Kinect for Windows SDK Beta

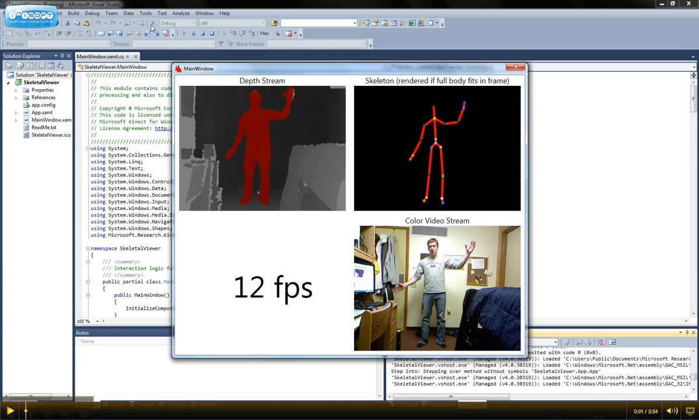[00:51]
And you can see that it has where my elbows are, where my neck is, even where my knees are, ankles. This is a little slower because I have so much software running right now. But this is just great. I'm really happy to get this running and working. With this software and this information, I'll be able to develop on it